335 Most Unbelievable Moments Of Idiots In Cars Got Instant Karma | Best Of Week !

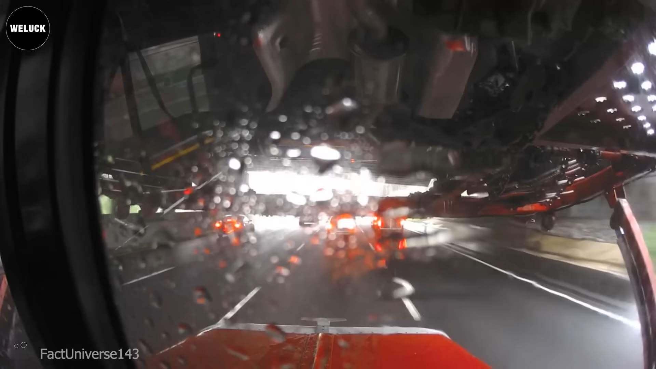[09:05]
wow that was a close call for everyone this is why you look in the mirror at all times when you stop at any jams well i think this is not a good idea
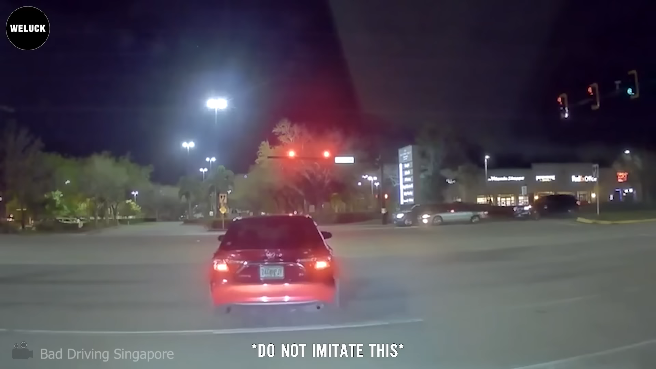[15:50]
Get! Oh my f***! Wow! Drunk ass f*** people. Well, a drunk driver was caught by the police after running a red light at an intersection.
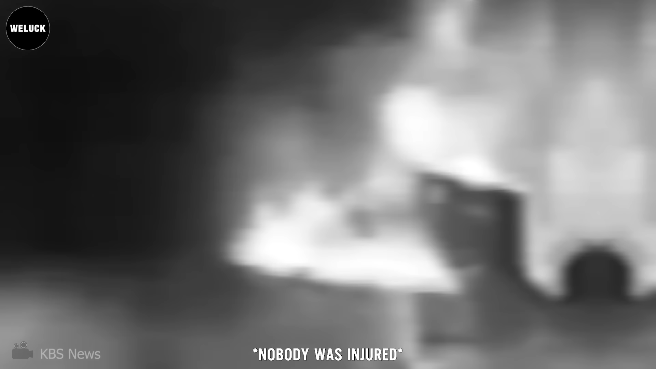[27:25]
What a nightmare! The truck flew into the oncoming traffic lane, and then onto the sidewalk, before colliding vehicles in northern St.